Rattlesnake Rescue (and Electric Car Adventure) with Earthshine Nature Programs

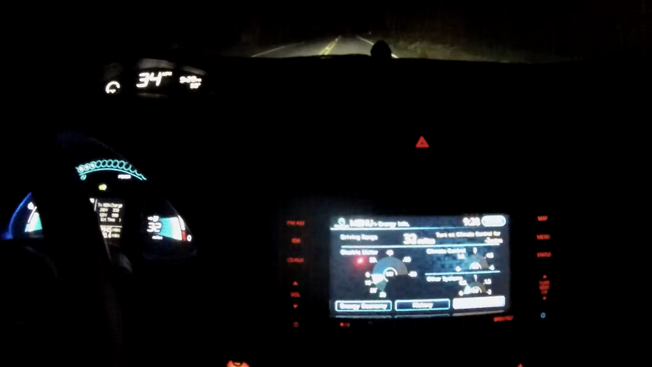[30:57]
already up to 32 miles of range.
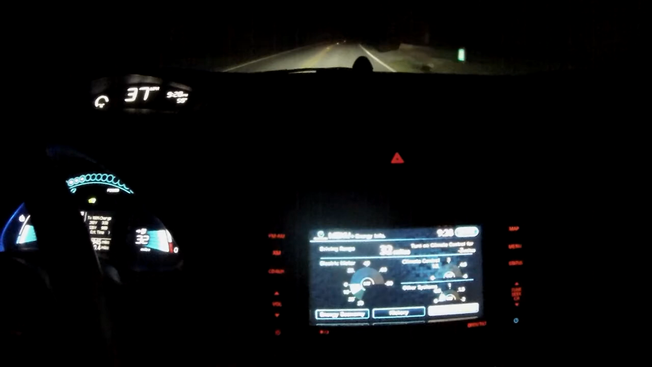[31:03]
Let's see how much I can pull off by the time I get to the bottom of this hill.
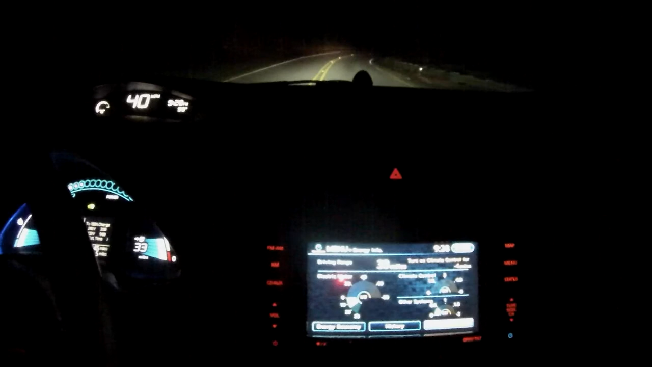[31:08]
Look at that, almost full regen. Wow.
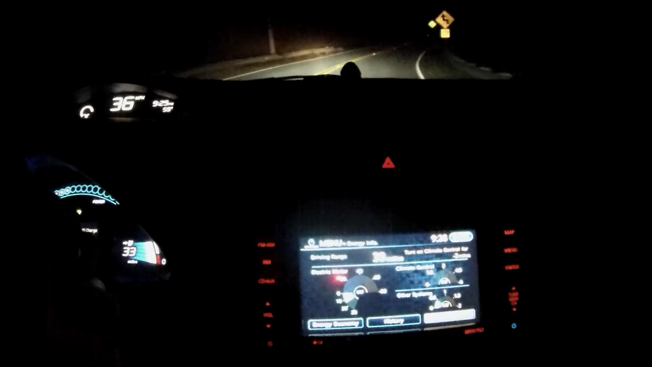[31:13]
Gotta love a vehicle that makes some of its own fuel.